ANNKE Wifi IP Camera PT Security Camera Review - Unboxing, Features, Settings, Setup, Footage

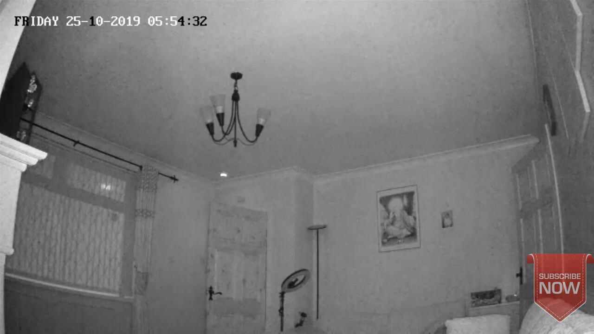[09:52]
in inside the room you can see me clearly actually it's not bad at all then as soon i will turn the lights on you will see that infrared vision will turn off and switch back
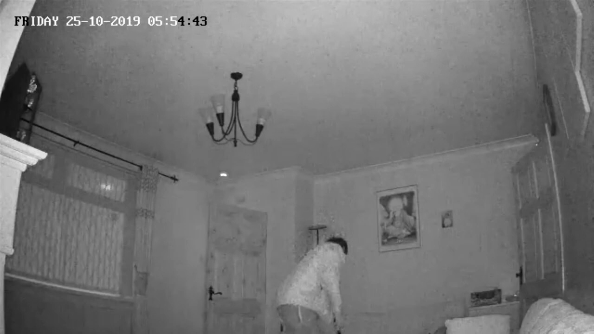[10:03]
to the colored full hd mode now to conclude to be honest with you whatever feature this